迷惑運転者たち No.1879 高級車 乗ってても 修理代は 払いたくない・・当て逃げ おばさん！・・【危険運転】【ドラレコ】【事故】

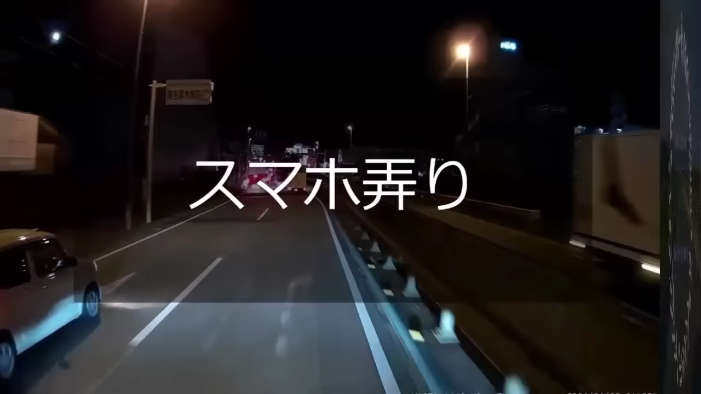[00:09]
わ、スマホいじってるもんや、こいつよ。運転中はやめろっつうの、バーカ。品川ナンバーの白ナンバーか。なんか変だと思ったよな。ちょっとぐらついてたから。